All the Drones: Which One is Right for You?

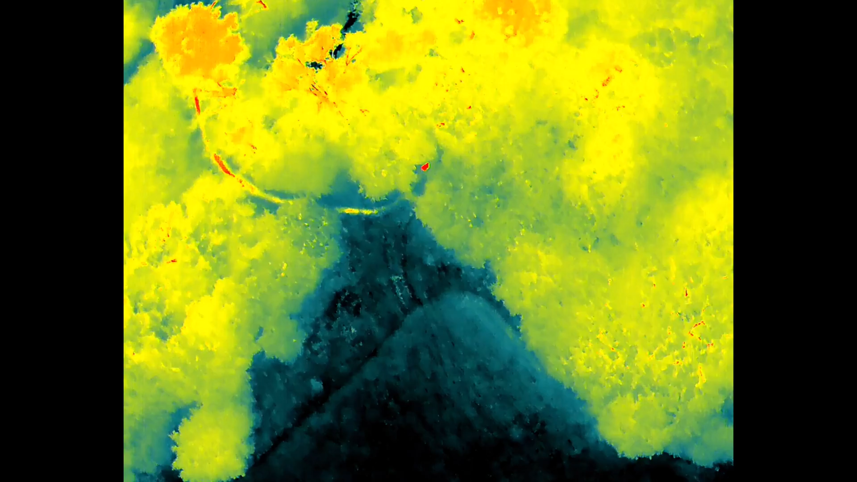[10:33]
You're going to get 640 by 512 high-resolution imaging from this drone. So even at 400 feet, you're going to be able to see a heat signature in the middle of the night.
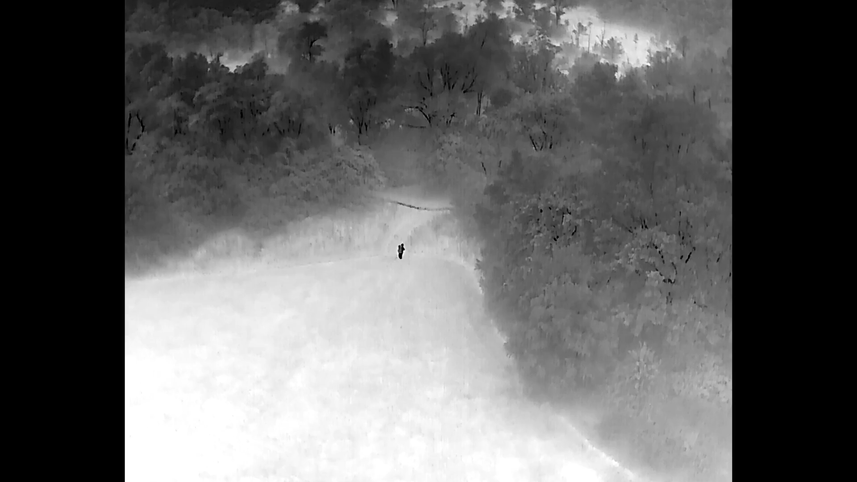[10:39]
Here's an example I was out about a week ago helping somebody find a lost dog. We never found the dog, unfortunately.
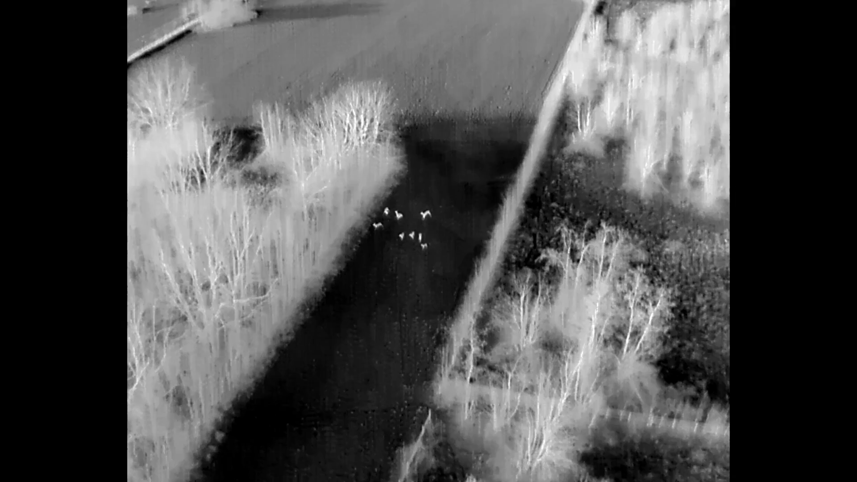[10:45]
But what I did find was a whole bunch of deer. So you can see here, I'm flying, we're getting close to sunset,
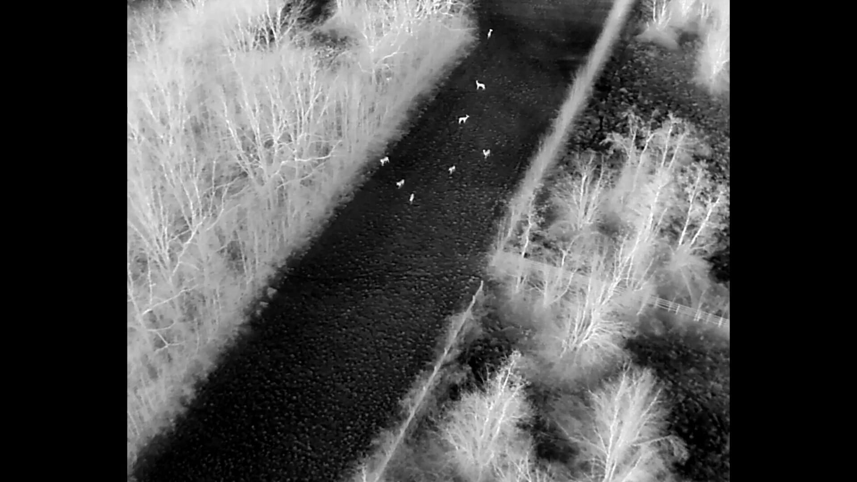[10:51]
and it is actually kind of hard to see the deer with my color camera.
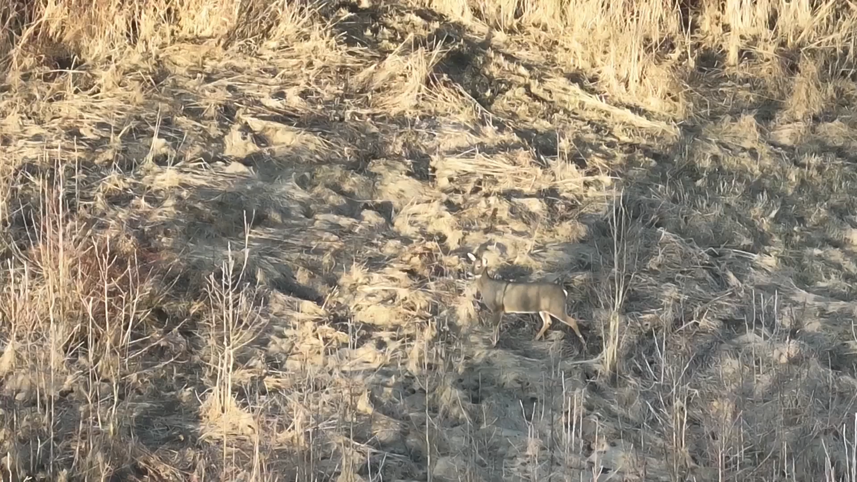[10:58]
But when I have it in thermal, there is no doubt that there are several hot images over there, and I just have to fly over and figure out what it is.
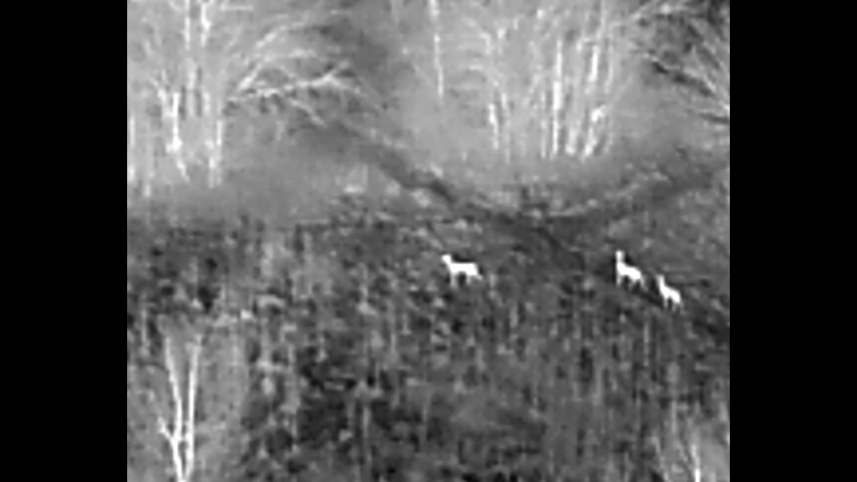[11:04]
In this case, it was a whole bunch of deer. Now the Mavic 3 Enterprise and the Mavic 3 Thermal both have 56-time color zoom on it as well.